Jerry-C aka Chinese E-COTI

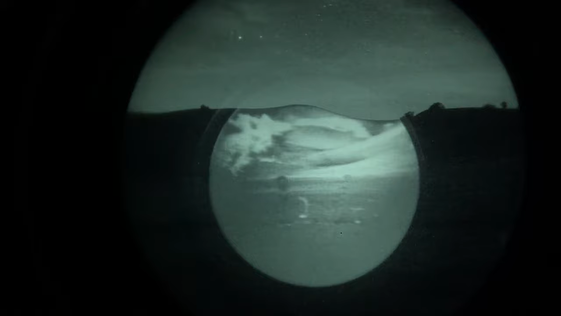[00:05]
and then we have, where is it? The Jerry-C.
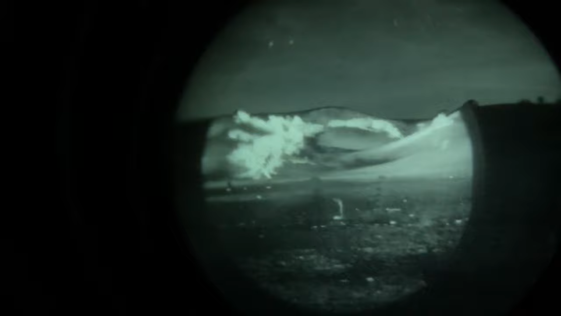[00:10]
Where'd the cows go? There's the cows.
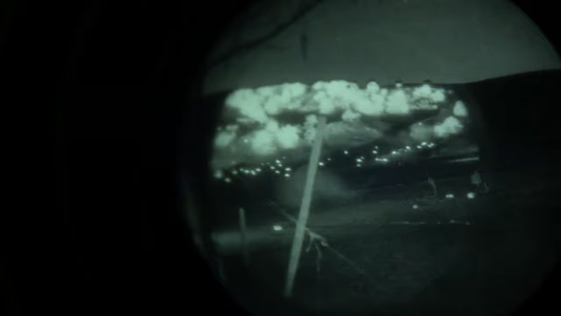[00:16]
I'm going back to the Coti.
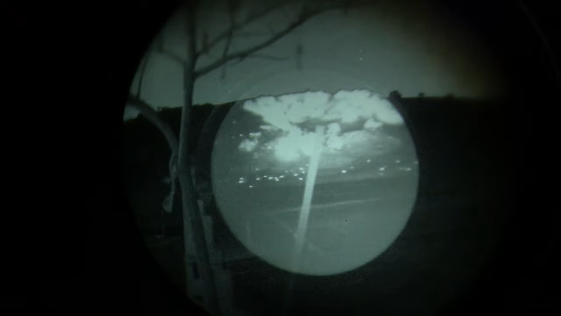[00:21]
Yeah, I wanted the Jeep, but then I ended up with the truck instead. So you can see the smaller field of view on the Coti,
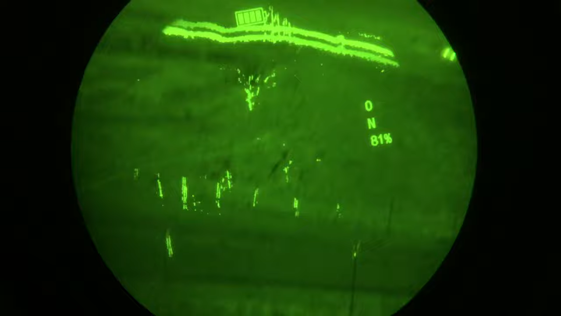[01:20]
Try the pulsing feature. Where is the button? There it is.
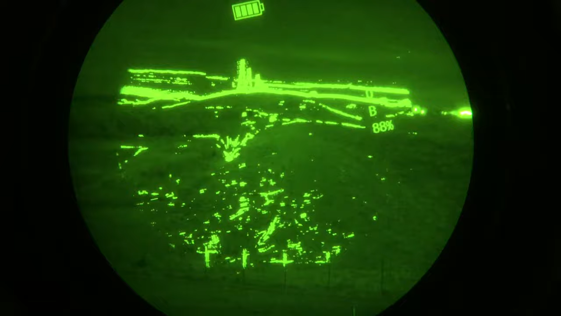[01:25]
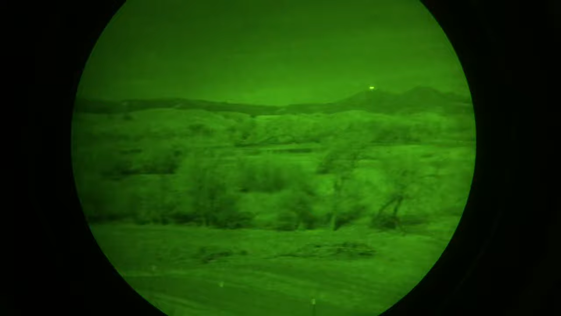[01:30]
You can actually increase the pulsing or decrease the pulsing.
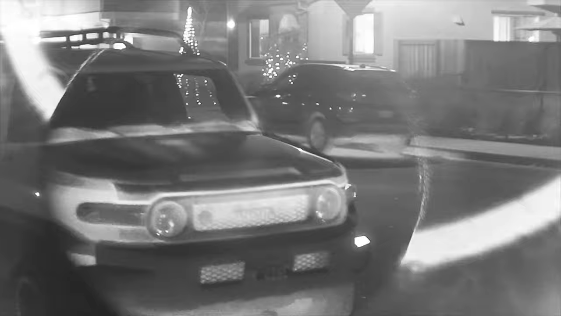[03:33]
Huh, the grayscale actually looks better. With the Jerry-C, it's not as confusing.
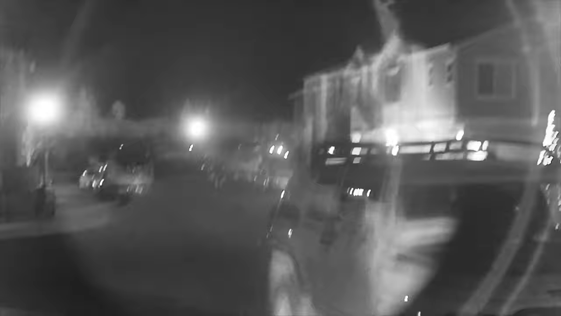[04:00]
And then there is a mode where you can blink.
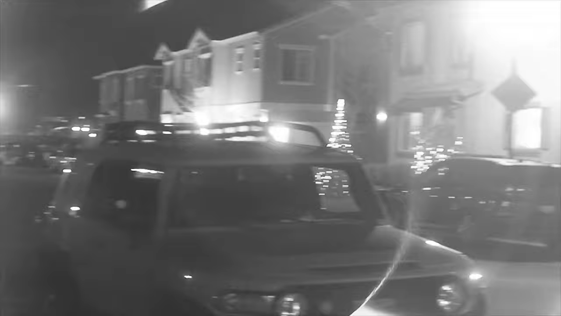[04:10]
You can change the frequency of the blinking.